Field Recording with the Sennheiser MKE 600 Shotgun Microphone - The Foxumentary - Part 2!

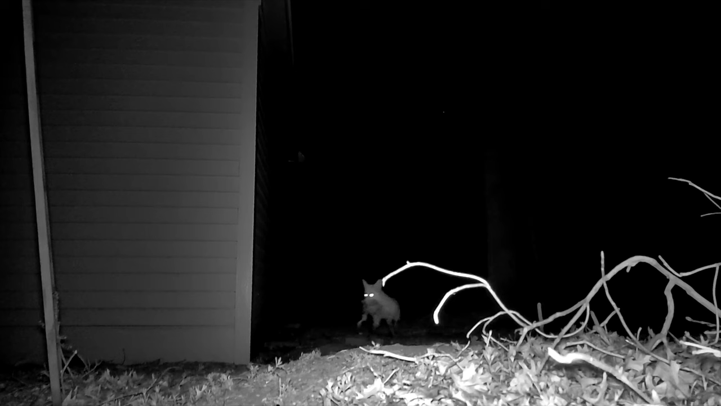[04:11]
It's a bit difficult to work out in the dark. And this one, poor little guy, looks like a squirrel. The kits are definitely getting bigger and more playful and confident by the day.
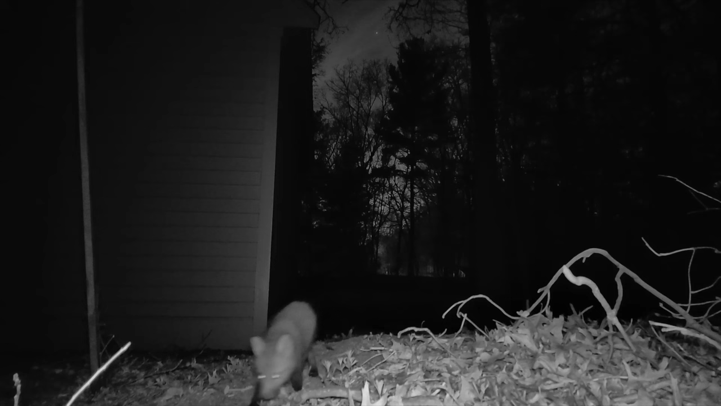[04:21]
The other night this he'd be taking a keen interest in the the trail cam here.
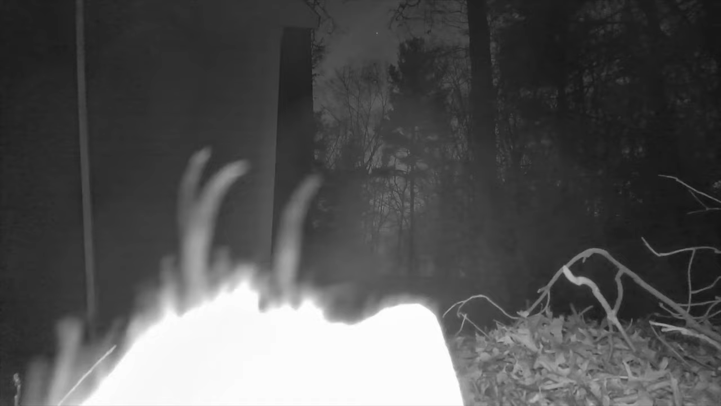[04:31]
Only this week we had a deer in the area which are pretty common around here. But then suddenly around and to my surprise we had a couple of coyotes pay a visit to the dead.
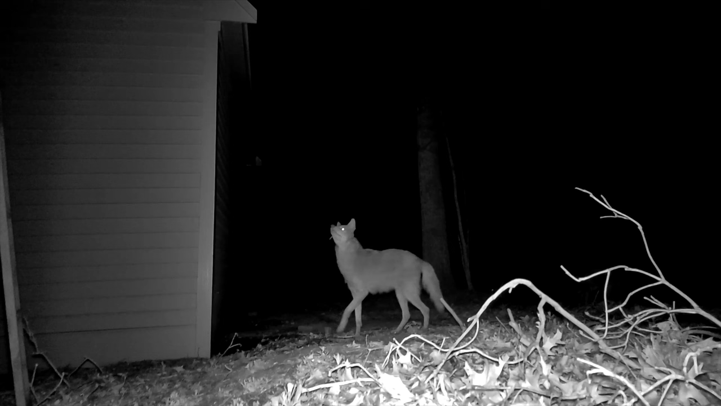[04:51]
I mean just look at the size of these things compared to, you know, even an adult fox these are huge.